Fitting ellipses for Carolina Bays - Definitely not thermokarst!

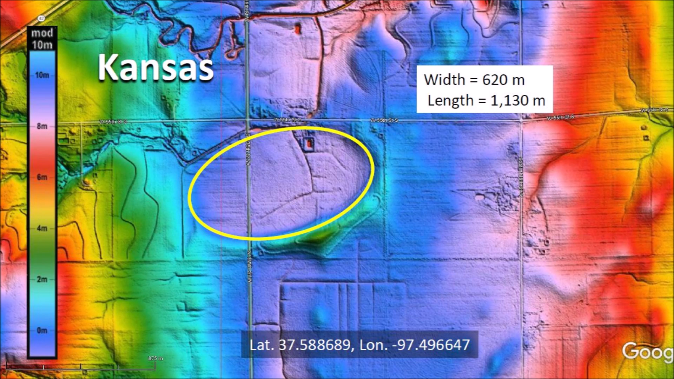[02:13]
The raised rims are characteristic of impacts because impact cratering displaces material laterally by horizontal compressive forces and ejects debris ballistically to produce stratigraphically uplifted rims. This LiDAR image of Carolina Bays near Bowmore, North Carolina has examples of bays that overlap in various ways. The thicker rims on the southeast end of the basins can be clearly seen.
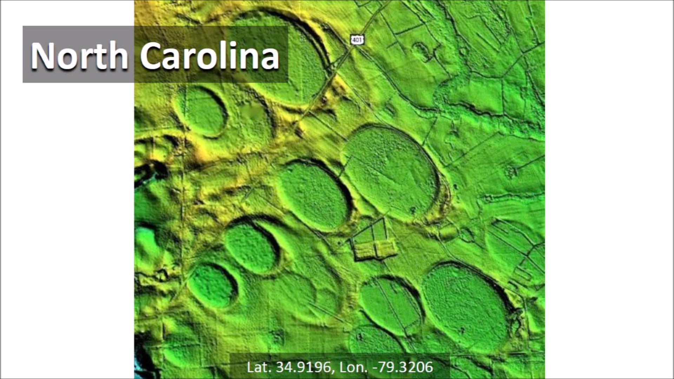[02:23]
Time after time, we can see that well-preserved Carolina Bays of different sizes can be fitted with ellipses that closely follow the rims of the structures.
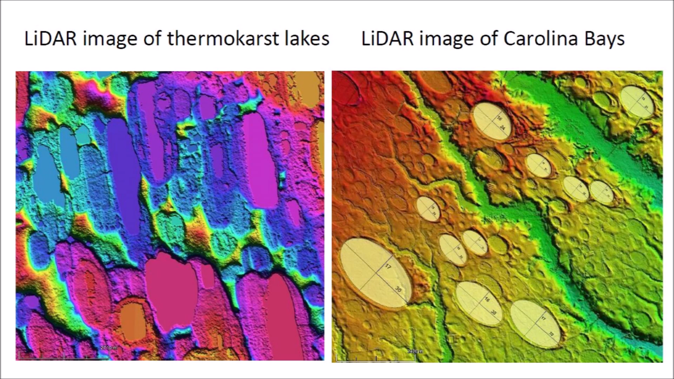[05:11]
The Carolina Bays can be fitted with ellipses to demonstrate that these geological features have indeed elliptical geometry. The most reasonable explanation is that the Carolina Bays are conic sections because they originated as inclined conical cavities. A LiDAR image that is overlaid by an ellipse can be evaluated for congruency.
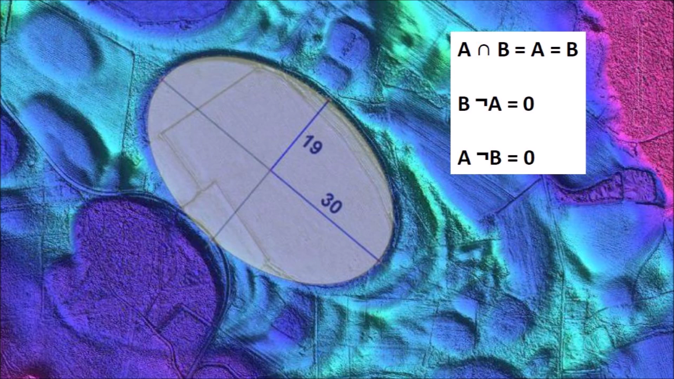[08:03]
bay with no area remaining outside or inside the ellipse. Do not let anybody tell you that the Carolina Bays are thaw lakes or thermokarst. The geometry of the Carolina Bays should not be ignored. The geometry tells us precisely that these geological features are impact structures. They are the scars of a catastrophe that triggered the extinction of the negafauna and the Clovis culture 12,900 years ago.